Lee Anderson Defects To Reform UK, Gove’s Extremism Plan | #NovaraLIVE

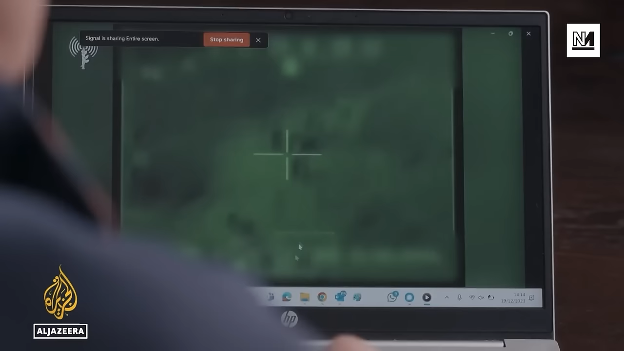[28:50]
we cannot tell whether they're Hamas gunmen or civilians or possibly hostages. And I don't believe the helicopter pilot or the machine gun operator would be able to tell either.